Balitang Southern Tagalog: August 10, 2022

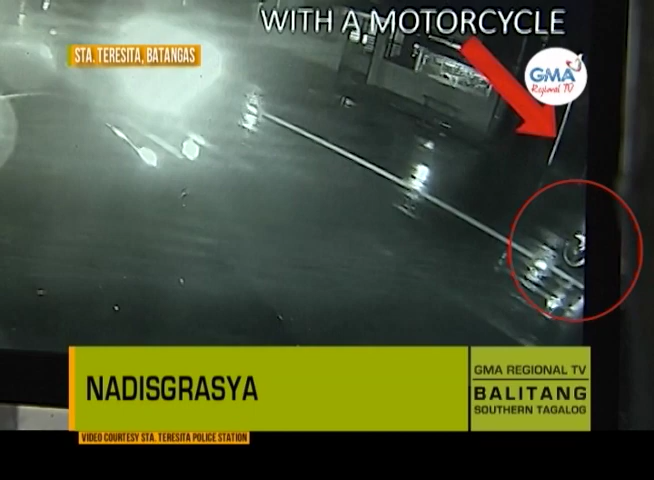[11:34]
mag-aalas 7 ng gabi noong Lunes, nakahinto ang isang motorsiklo sa highway ng Barangay Antipolo, Santa Teresita, Batangas, nang biglang kinaladka dito ng isang kotse. Tumilapon ang driver ng motorsiklo na kinilalang si Rachel Terrible.
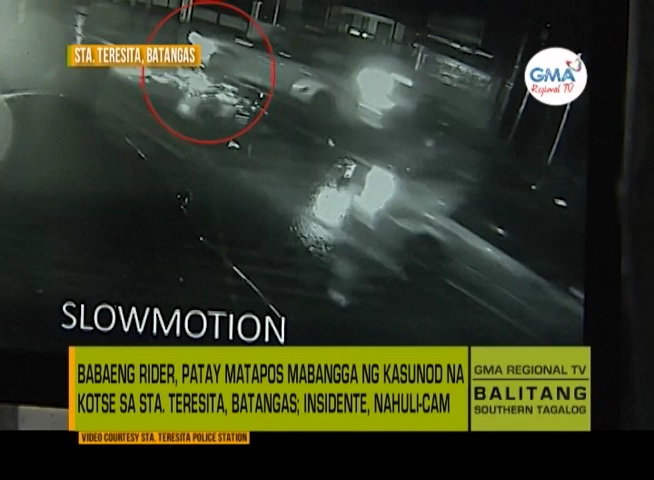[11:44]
Dedo na rival siya ng isugod sa ospital. Lumalabas sa investigasyon na papunta sa kaliwang bahagi ng kalsada ang biktima. Papasok sana siya sa opisina ng small town lottery sa bayan. Hindi raw napansin ang kasunod na kotse ang motorsiklo dahil sa malakas na buhos ng ulan.